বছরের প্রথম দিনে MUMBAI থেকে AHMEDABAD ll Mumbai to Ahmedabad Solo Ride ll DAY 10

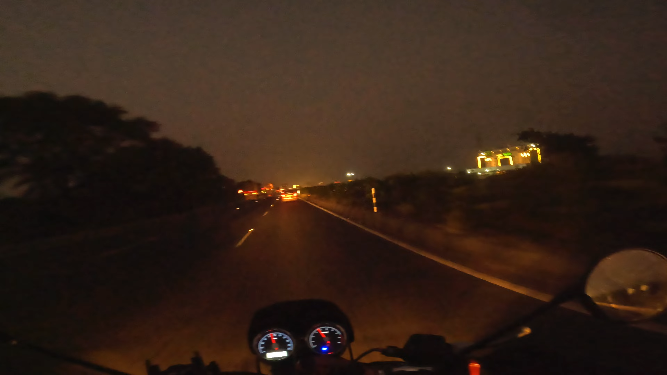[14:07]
তোমরা তো জানোই 500 কিলোমিটার জার্নিতে আমার তো 2 বার ফুল ট্যাঙ্ক করাতেই হয়।
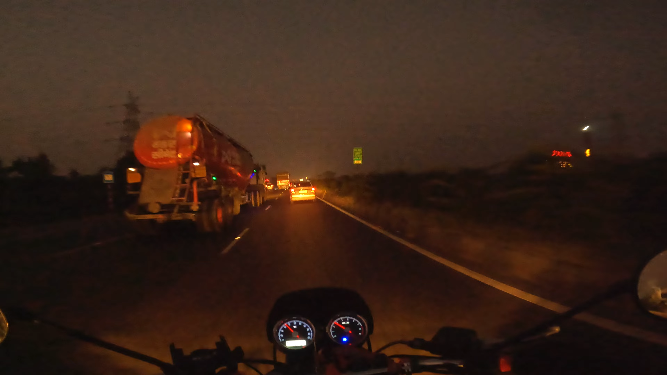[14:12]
ওই যে পাম্প দেখতে পাচ্ছি, গাড়ি চলে এসেছে রিজার্ভে, রিজার্ভে চলে এসেছে। রাস্তাটা কিন্তু একদম সেক্সি, বোম্বে পার করার পরে 3 লেন 3 লেন 6 লেনের রাস্তা। আচ্ছা ওটা ওপাশের পেট্রোল পাম্প, ঠিক আছে আগে মিল জায়গা, কোনো দিক্কত নেই।
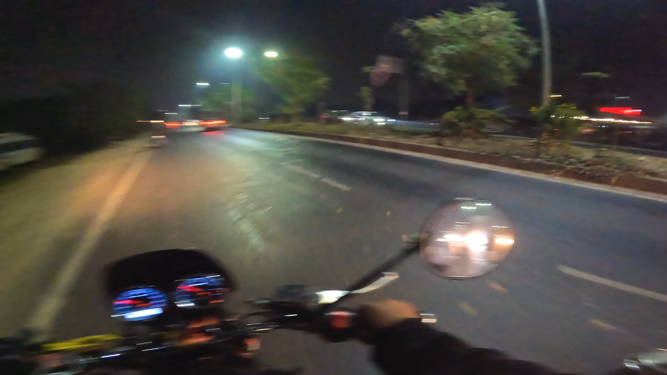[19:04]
আমার আর 2 কিলোমিটার বাকি আছে, 6 মিনিট লাগবে। চলে এসছি ফাইনালি আহমেদাবাদ। কেমছো মাজামা?
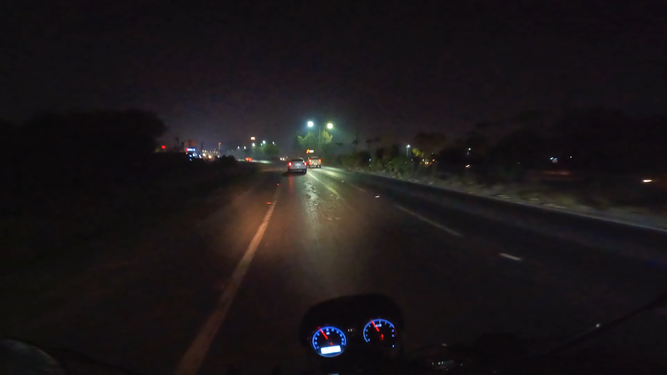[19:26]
ইচ্ছে জানা পড়েগা মুঝে। কই গাল নেই, নিচে সে যাইঙ্গে। সেদিক দিয়েও যাচ্ছে। ওহো, এ তো নাগপুরে এরকম বাস স্ট্যান্ড দেখেছিলাম না, এটা একটু আলাদা বাস স্ট্যান্ড না, একই রকম বাস স্ট্যান্ড, উল্টো সাইডে খোলে দরজা।
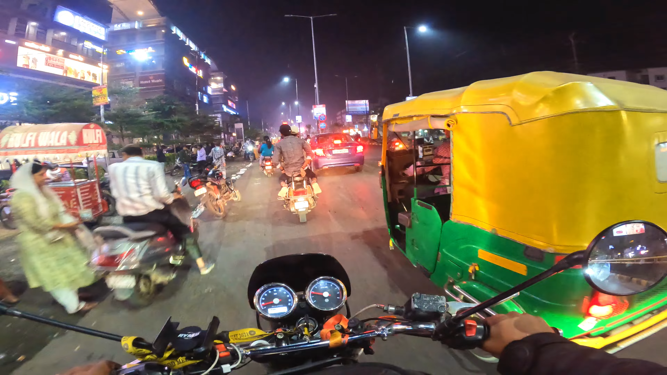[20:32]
দুশো মিটার। এটা কি? একশো মিটার গ্যালপস ইন, গ্যালপস ইন হোটেল এটা।